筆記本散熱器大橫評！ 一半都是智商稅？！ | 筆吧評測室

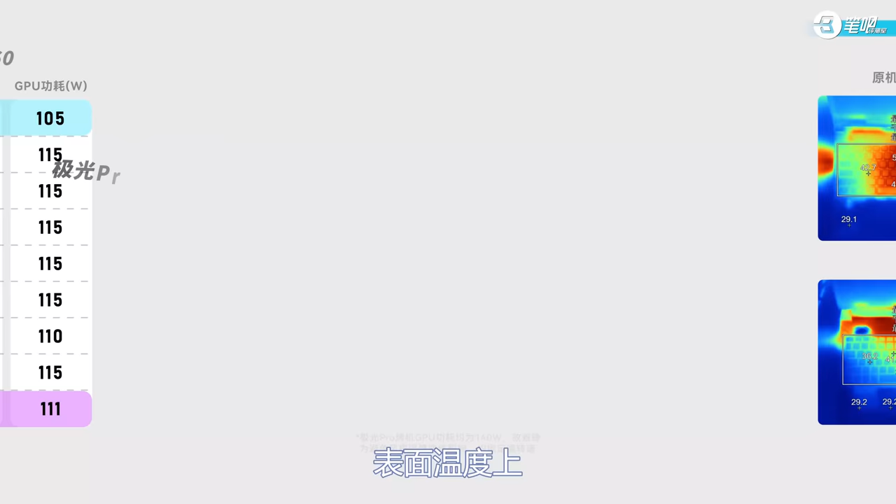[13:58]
表明温度上只有极光Pro搭配H60能有2度左右的降温其他组合基本没变化
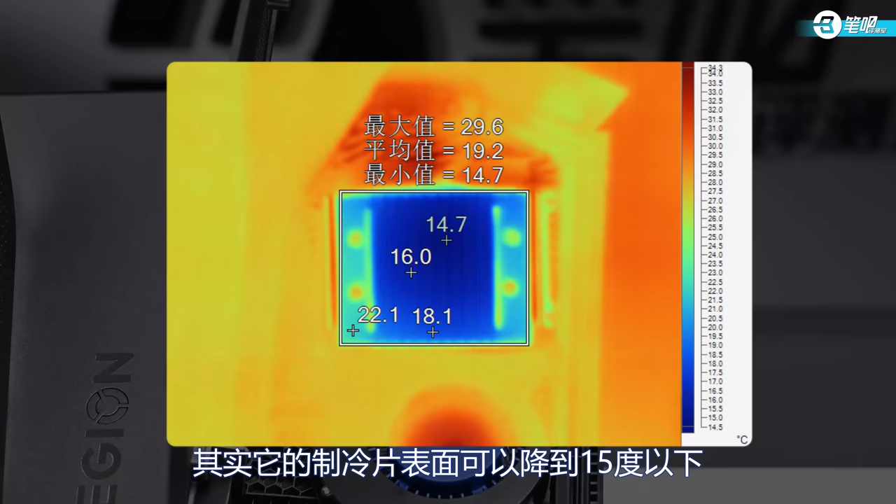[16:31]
其实它的制冷片表面是可以降到15度以下的但因为换热效率的问题出风口根本凉不下来
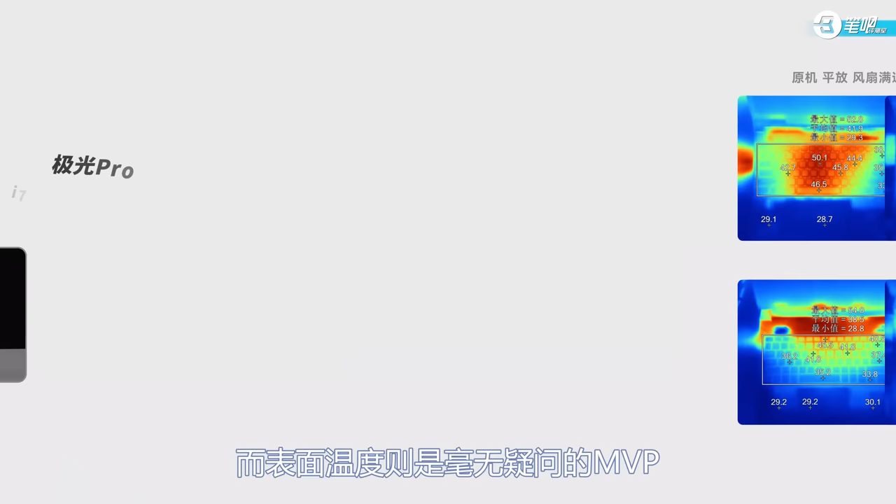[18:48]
而表面温度则是毫无疑问的NDP比最高转速的老马还有凉快电脑都快都感冒了